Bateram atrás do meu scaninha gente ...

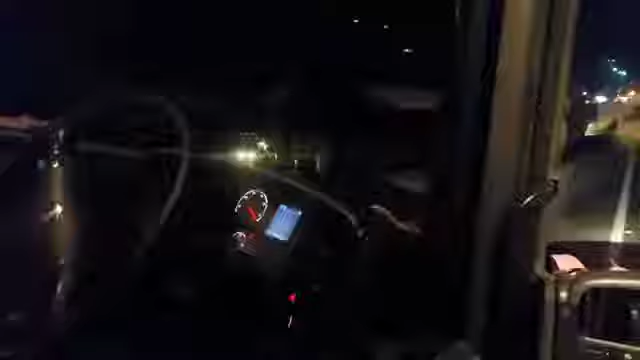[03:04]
Ai gente, dei uma ligadinha aqui pra, olha aí, bem na subida, vou apagar aqui pra vocês verem, bem na subidinha do morro, trânsito lento desde Floripa, né.
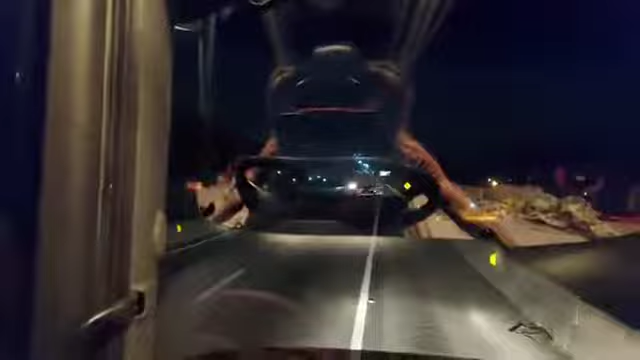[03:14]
Aí trânsito lento, aí ele não viu e bateu atrás.
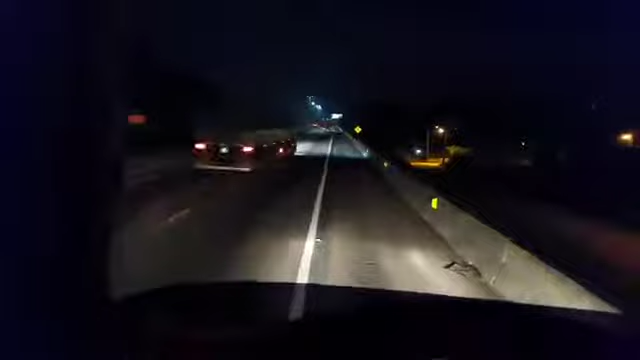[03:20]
Mas tá bom, né gente, o importante é que o rapaz do pedágio ali ajudou, já consertei um pouco ali pra dar de viajar, troquei umas lâmpadas e agora é só fazer um ar aí e seguir viagens. O importante é que ninguém se machucou, o resto... Na estrada é assim, a gente tá à mercê de tudo, né, então faz parte.